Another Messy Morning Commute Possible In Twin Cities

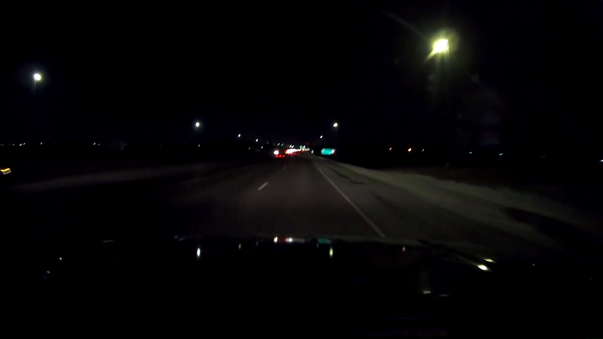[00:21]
Unlike last week, there's no lingering snowpack on the ground, so it's great to see that. But the problem is that it's going to give drivers more confidence seeing these dry roads.